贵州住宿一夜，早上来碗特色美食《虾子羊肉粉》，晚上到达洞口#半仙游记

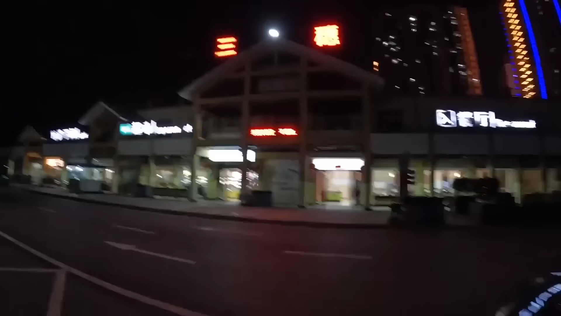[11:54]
这边有一个三岁这个服务区。哎呀，我还说来吃饭呢，这是锁大门了，